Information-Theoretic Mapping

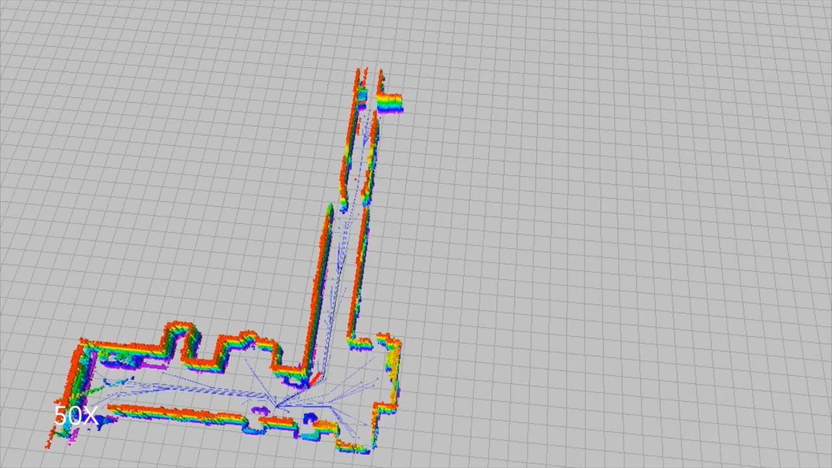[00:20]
By maximizing Cauchy-Schwartz Quadratic Mutual Information over a set of paths throughout the environment, the robot is able to build a complete and high-quality map. This approach is computationally more efficient than
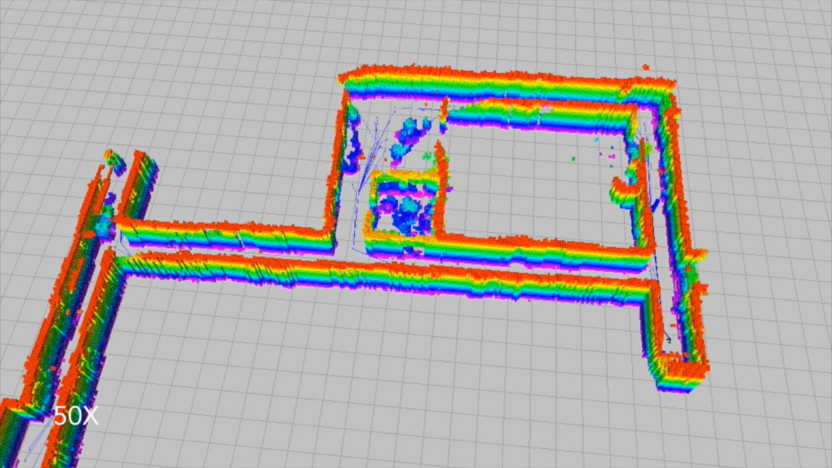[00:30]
maximizing mutual information and outperforms more geometric techniques like frontier-based exploration.
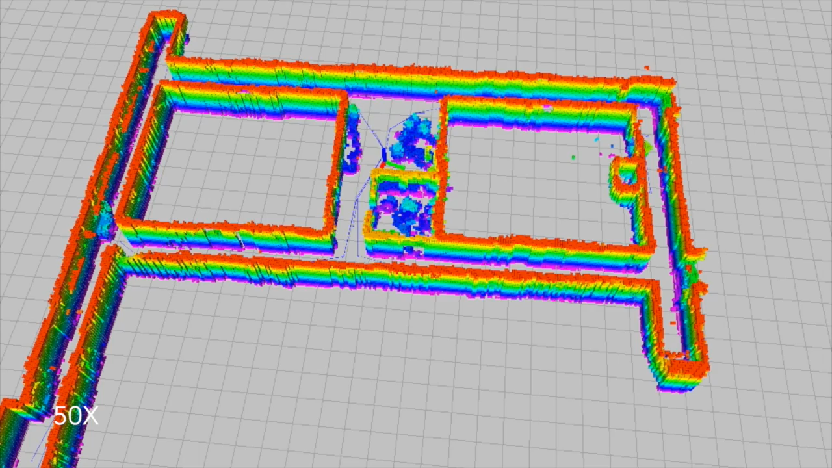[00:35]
Towards the end of the experiment,
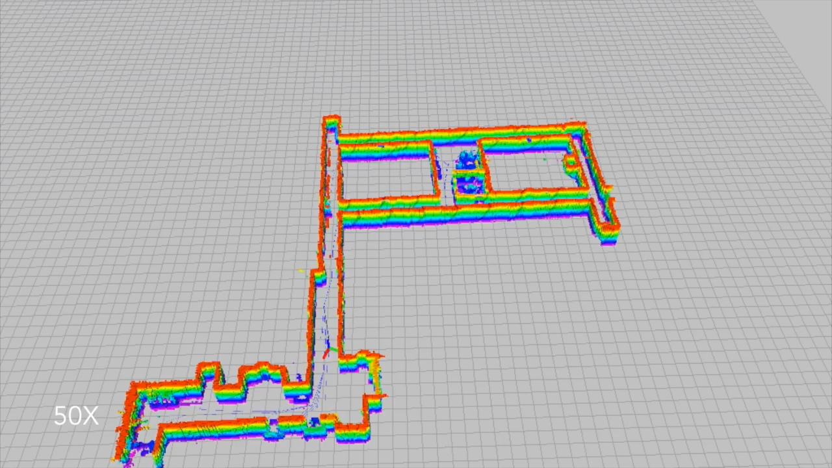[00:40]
the robot makes a number of small additional measurements, but eventually realizes that it cannot improve the map any further.
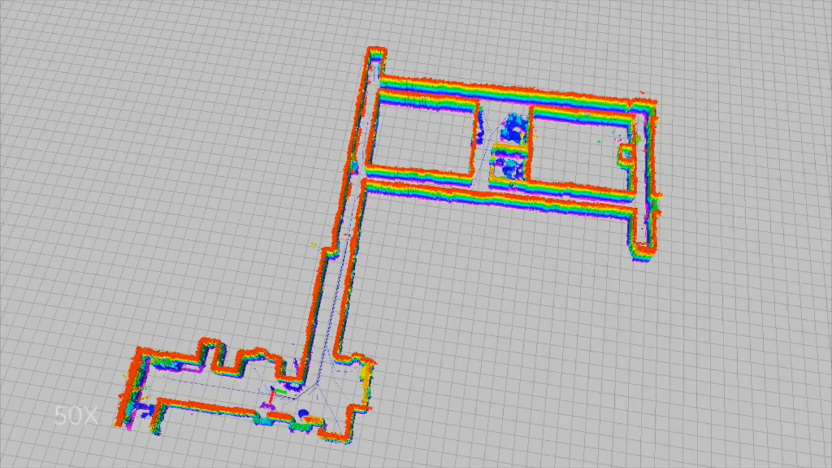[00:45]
Throughout this experiment, we omitted ceilings to visualize the robot's behavior more clearly.
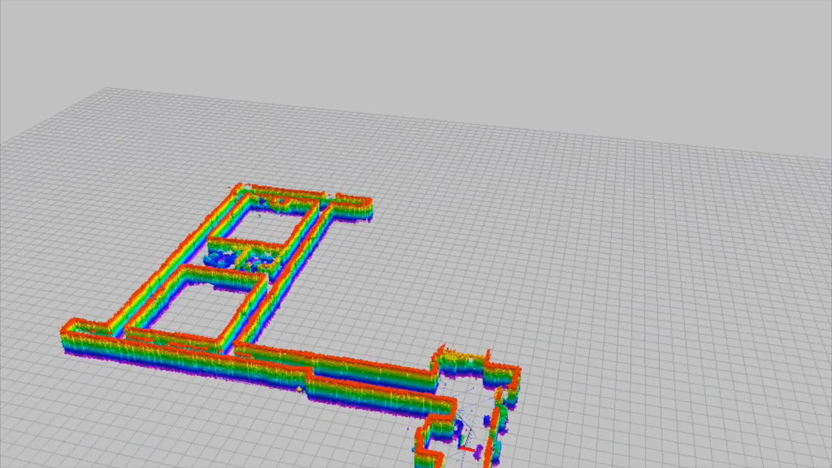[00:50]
We also ran experiments with the quadrotor in
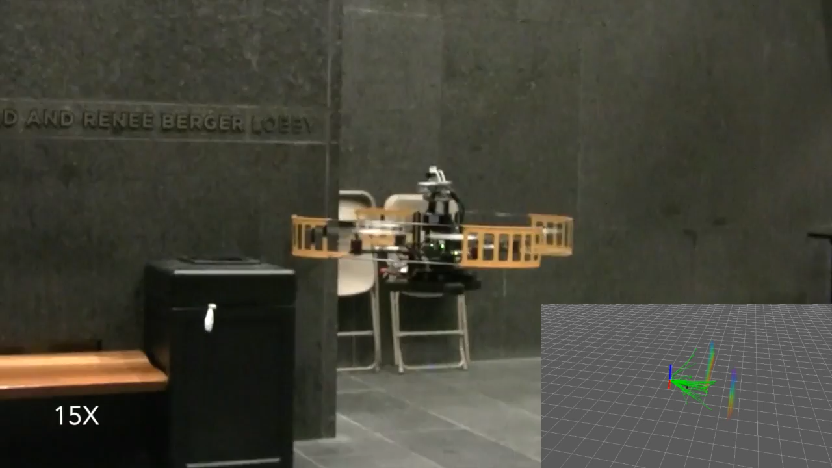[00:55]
order to determine how our approach extends to robots with more mobility.
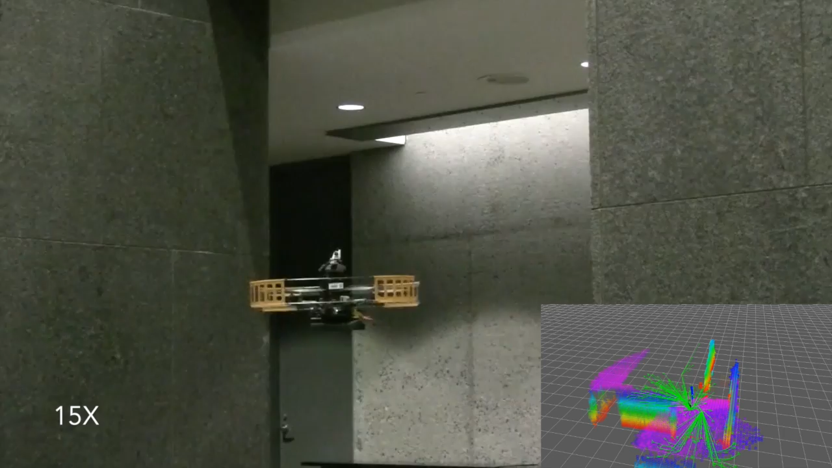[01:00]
Here we show results where the quadrotor was tasked with mapping one floor of a building.
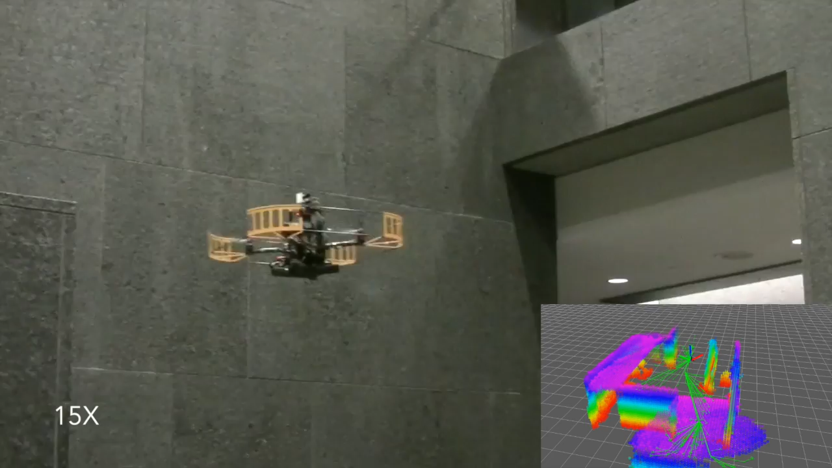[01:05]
Due to its short battery life, we periodically land the quadrotor in order to replace its battery.
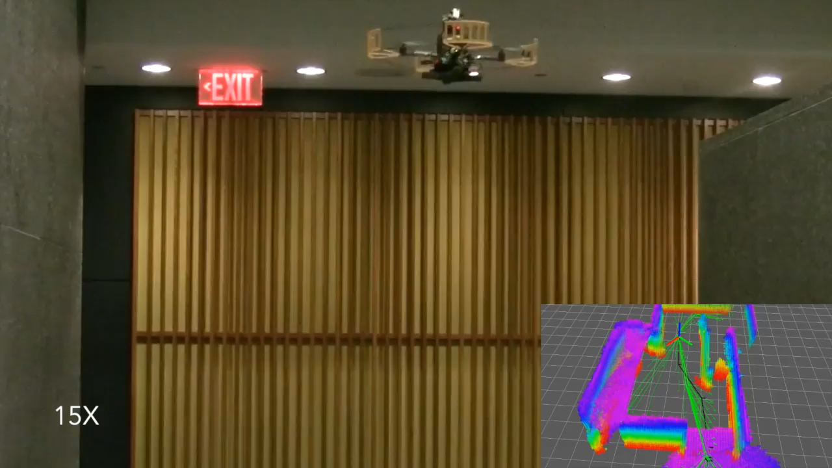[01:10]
Except for these times, the quadrotor is fully autonomous.
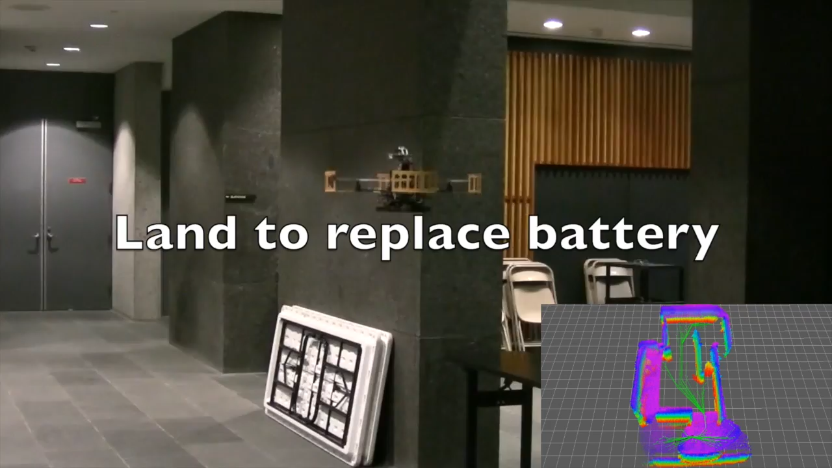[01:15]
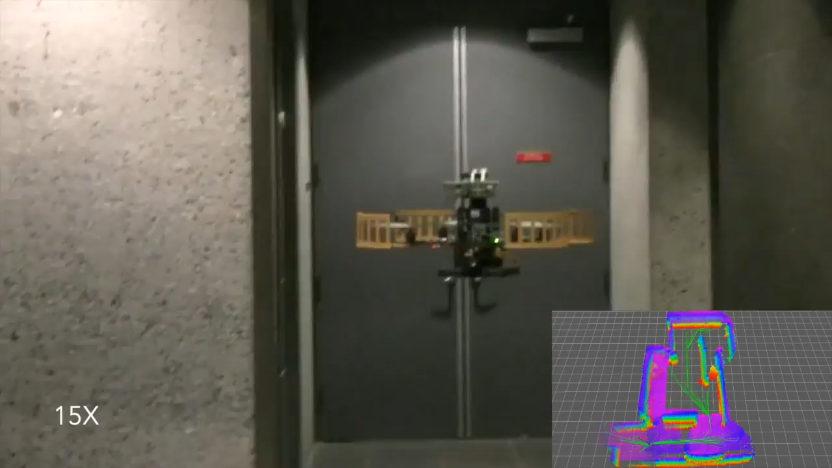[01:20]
The lower right-hand corner shows the map that the robot builds.
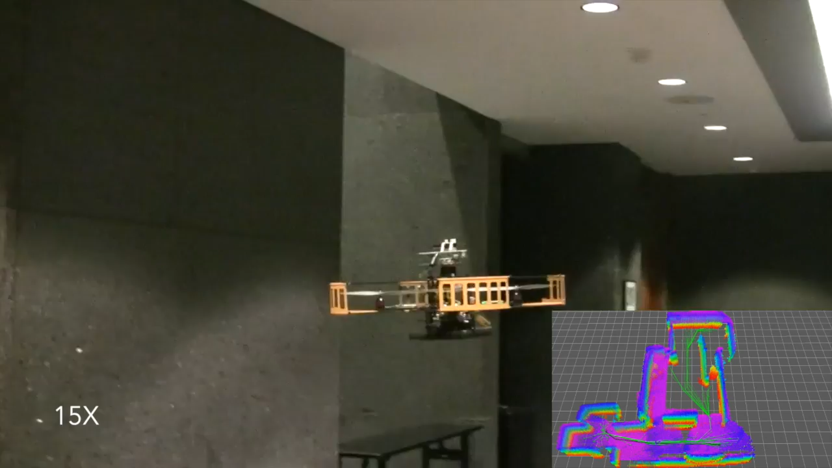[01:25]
Green lines show paths that it considers for its next action.
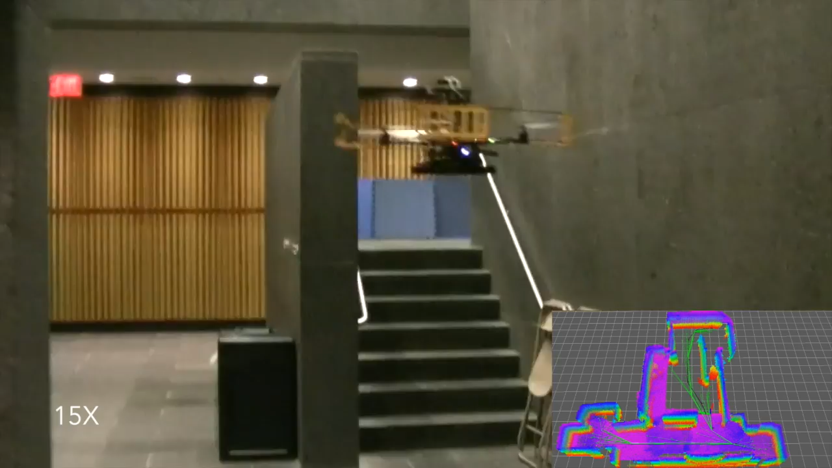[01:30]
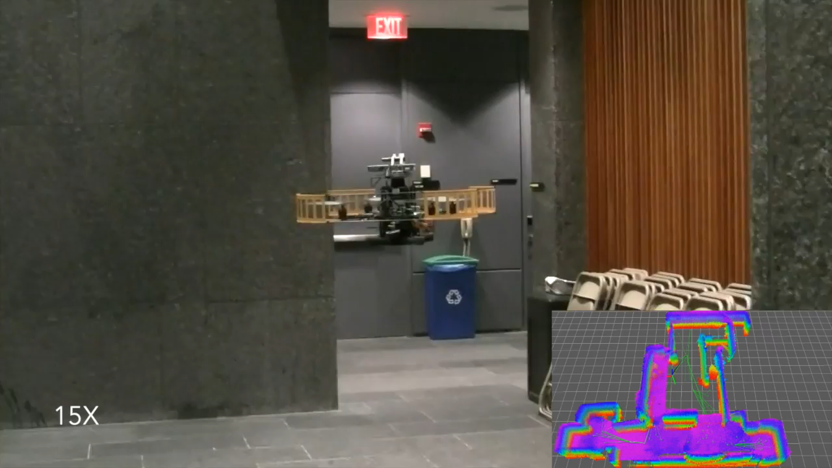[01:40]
Similar to the ground robot, the quadrotor is able to build a complete 3D map of its environment.
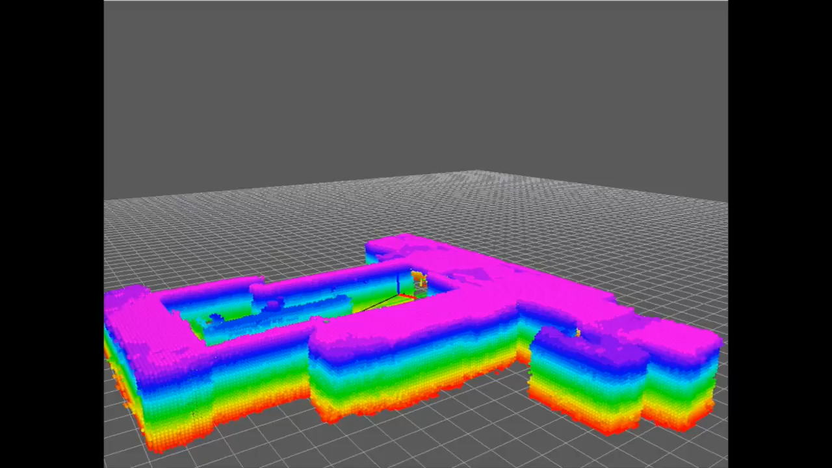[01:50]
The area in the middle has no ceiling because it is open air.